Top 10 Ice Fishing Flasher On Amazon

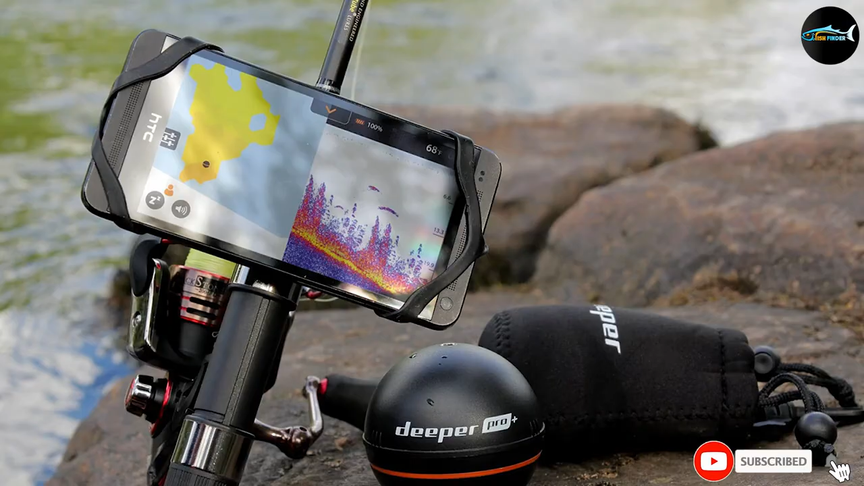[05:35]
one out thanks to its wireless fidelity signal transmission mechanism the item performs this feat exceptionally well its built-in gps is probably the